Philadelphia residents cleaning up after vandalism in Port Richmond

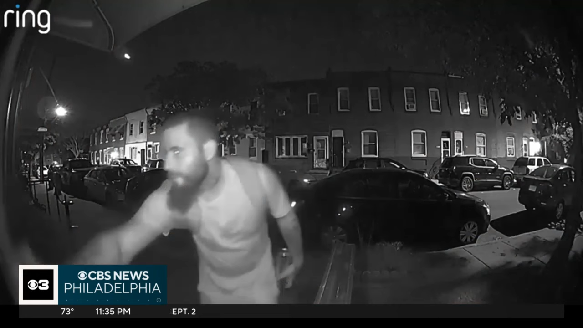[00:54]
Angela Wise's home security camera shows a man using spray paint outside her door. It's disgusting.